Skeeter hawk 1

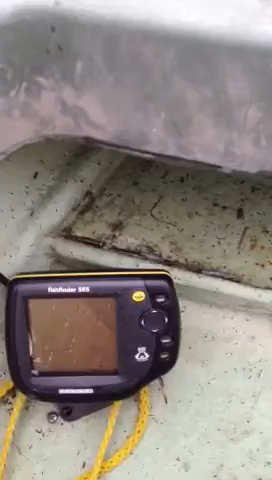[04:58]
I guess the beacon that is the fish finder needs to be replaced,
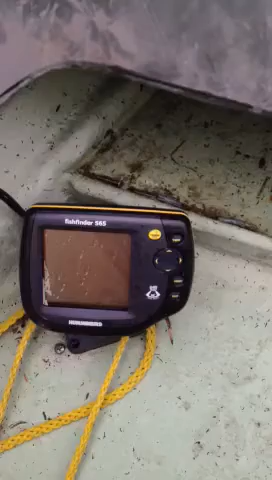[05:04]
and you know, this is a brand new head unit, so
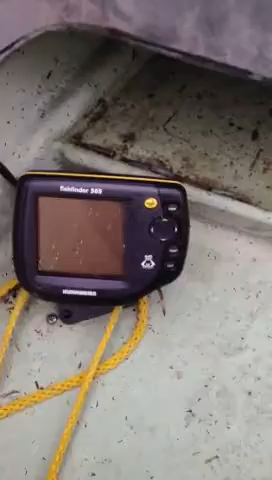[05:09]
it says that it's got 640 pixels and it does a 60 degree dual beam.
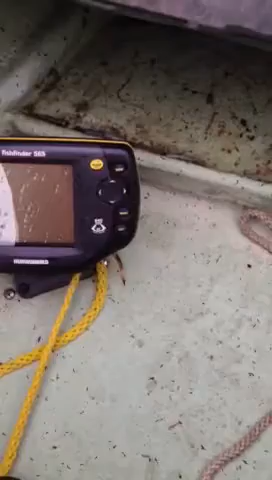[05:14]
I don't remember the cost, I just wanted to update it, but anyway, well, thank y'all for watching.